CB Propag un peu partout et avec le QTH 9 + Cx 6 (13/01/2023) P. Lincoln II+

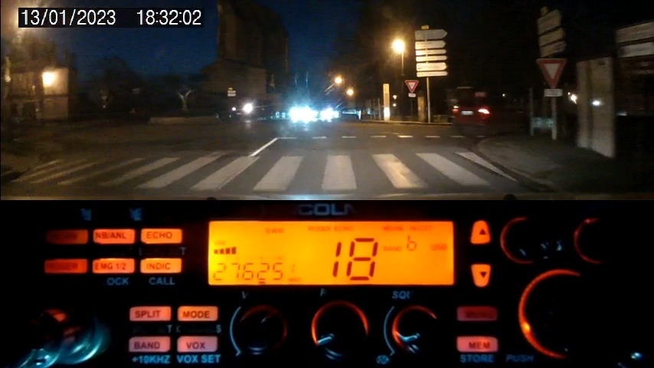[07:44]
Deux bazars là sur les ondes là de ce côté-ci en tout cas là. Waouh. Alors, petite visite de Saint-Émilion. À droite, un château. À gauche, une église. Oui, classée au monument historique. Vu le QTH, de toute façon, ça peut pas être autre chose.